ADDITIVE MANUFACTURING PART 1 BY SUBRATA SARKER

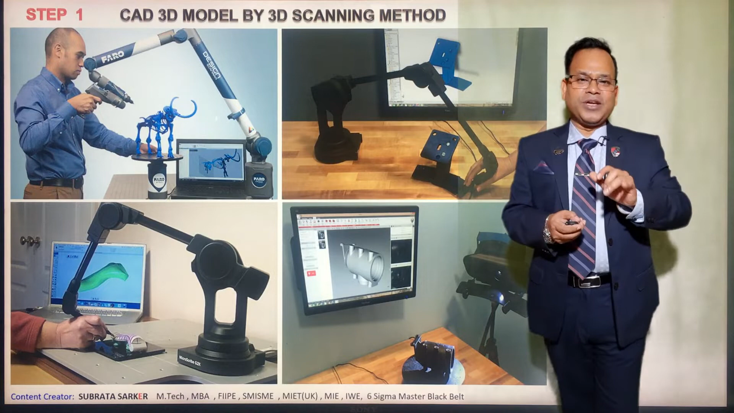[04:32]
need to make 3d model of the component earlier days why uh what we used to do we took the measurement of the component and try to make the 3d model and
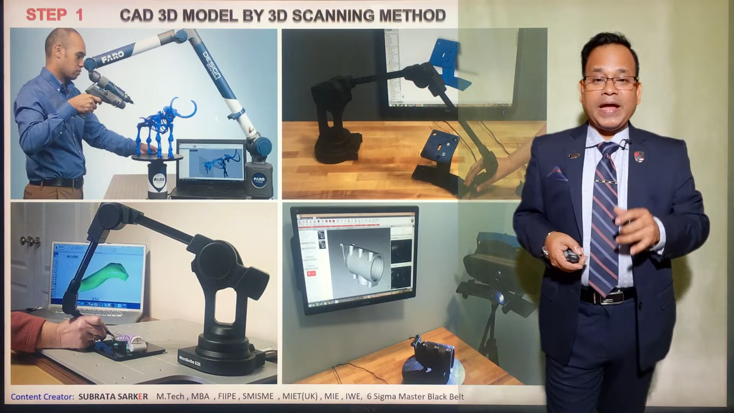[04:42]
nowadays with this 3d uh scanning machine whether with cmm integrated or individual if we touch the probe of the machine in different part geometric feature of the component it will automatically create a 3d model of the component in a very short time maybe less than one hour after that you can fine tune the 3d model so in this two way we can create the 3d model which is the first step of additive manufacturing